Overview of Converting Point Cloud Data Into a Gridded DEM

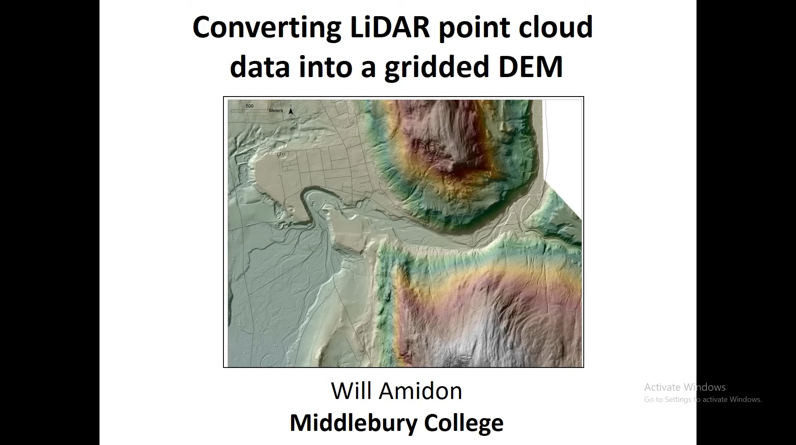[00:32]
In this video we're going to talk about what LiDAR point cloud data is and how you can convert point cloud format into a gridded digital elevation model that's better for display and calculation. So let's get right into it. So LiDAR is an interesting data set because it's collected by firing a laser from an airplane and using a scanner that's basically going back and forth across the track.
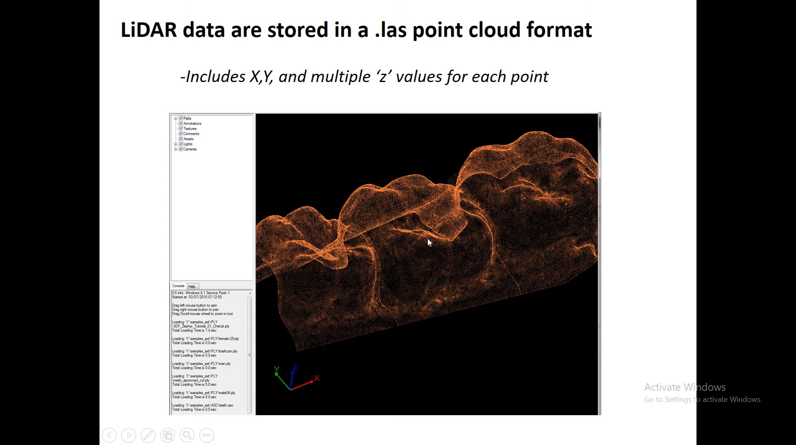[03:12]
And it is possible to view that in kind of a raw format. There's a number of point cloud viewers that let you kind of look at the shape and see all the different points at their true height and location. And here's just an example of what that data format might look like in table format. So it's a point cloud format.
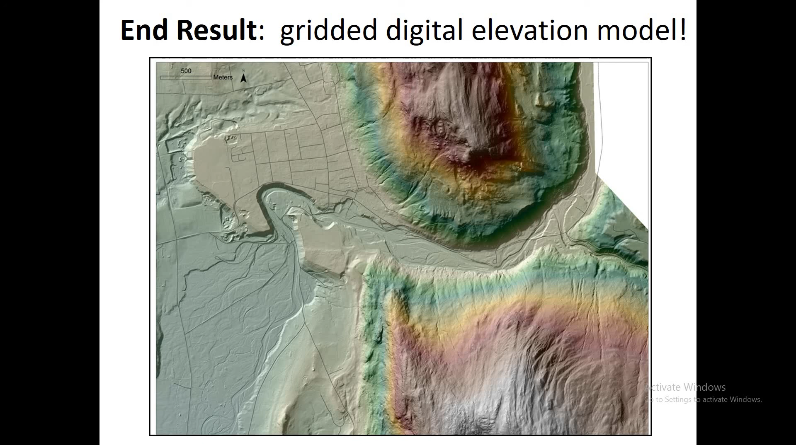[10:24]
Once you've completed this process, you can visualize it and do your calculations. Thanks, everybody.